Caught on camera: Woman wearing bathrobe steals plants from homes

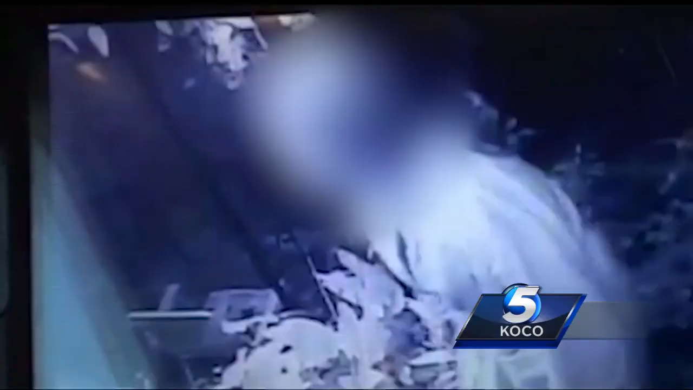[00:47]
the woman hasn't been charged so we're not showing her face you can see she's looking around for a while before